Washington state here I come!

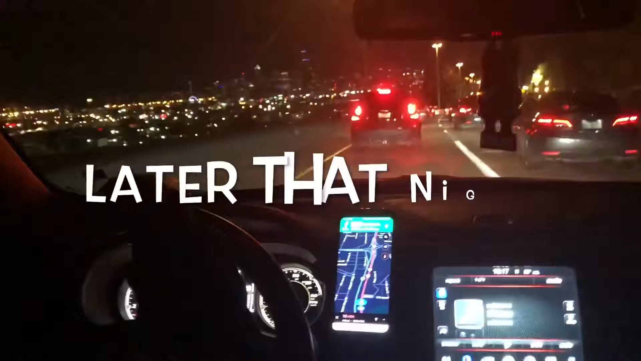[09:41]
Yeah. Oh my. It reminds me of Houston, but it looks so much bigger.